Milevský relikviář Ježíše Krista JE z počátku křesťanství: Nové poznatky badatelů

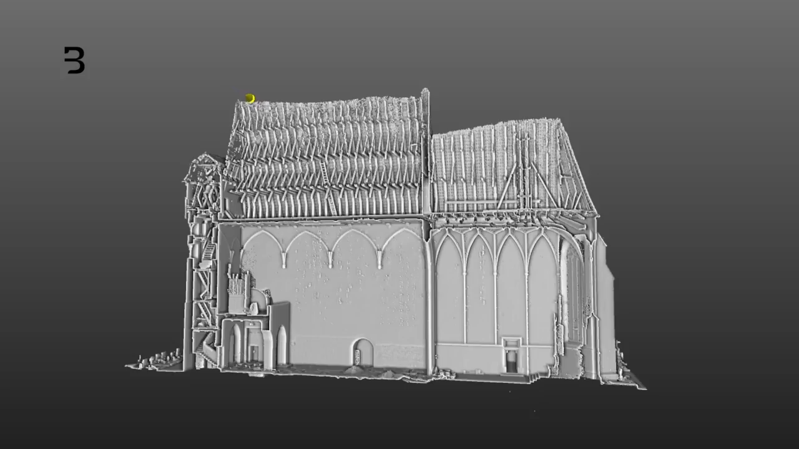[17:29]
A jenom otázka, jestli ty dutiny,
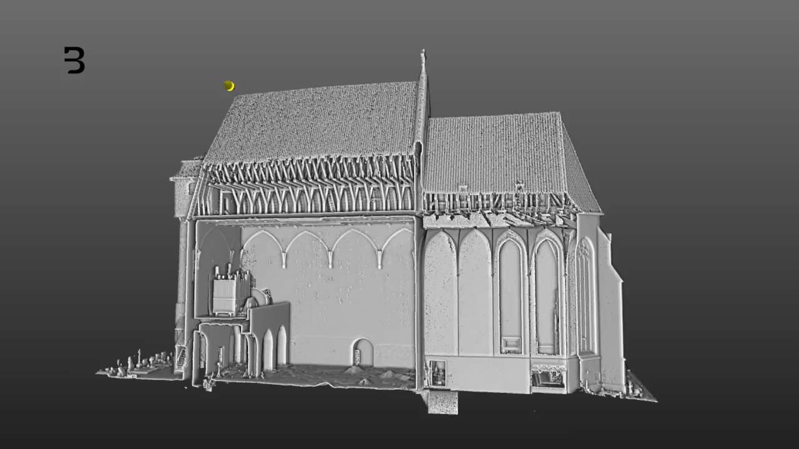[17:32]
které tam jsou, které signalizují, že jsou tam uloženy kovové předměty, tak jestli to, co je tam uloženo, náleží prostě novověkým nebo střevěkým opravám kostela a nebo jestli jde o ukrytí nějakých zácných předmětů.